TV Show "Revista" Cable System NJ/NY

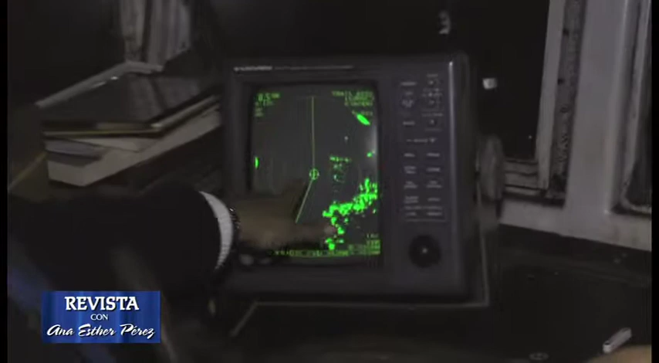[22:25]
Ok, me está explicando que estos somos nosotros y que vamos en dirección aquí, que es donde está la Estatua de la Libertad.
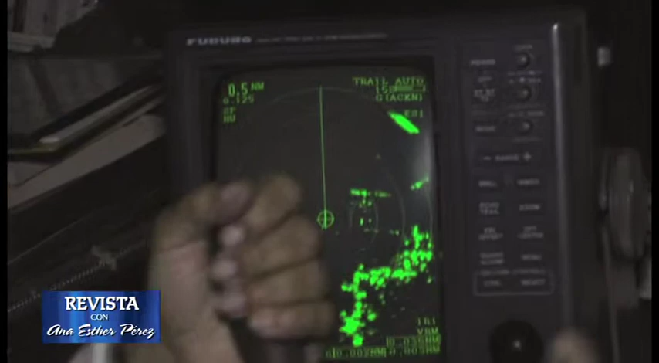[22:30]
Y me dice que tengo que mantener esto en posición derecha.
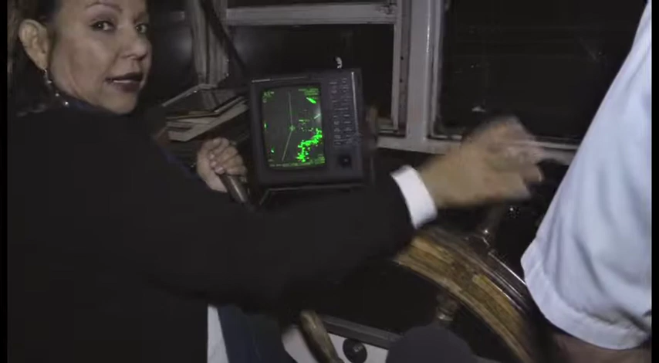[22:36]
No puedo darle ni muy a la izquierda ni muy a la derecha porque entonces hay un giro muy rápido y no queremos que haya ningún problema.